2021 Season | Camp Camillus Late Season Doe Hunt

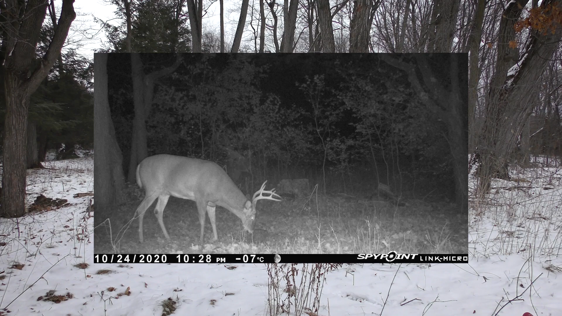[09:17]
My trail cam was getting some pictures of a great buck that had been chasing does during the rut and I knew these does were regulars nearly every day at my stand.